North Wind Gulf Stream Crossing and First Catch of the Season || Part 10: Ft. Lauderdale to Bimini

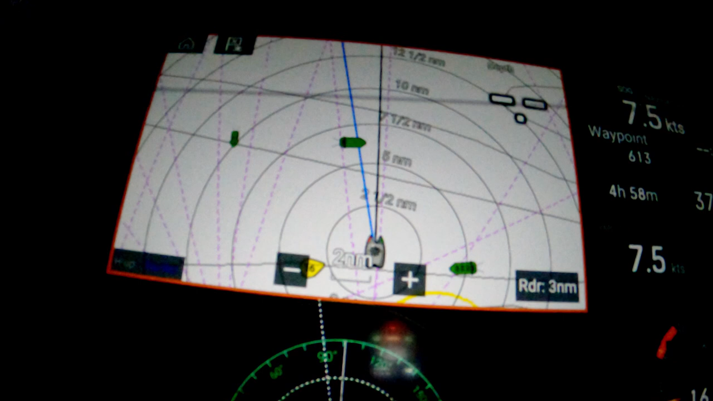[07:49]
So as long as we are in the Gulf Stream, our blue and black lines will be about 20 to 30 degrees apart. As soon as we get out of the Gulf Stream, all of a sudden the blue and the black line will start lining up again because we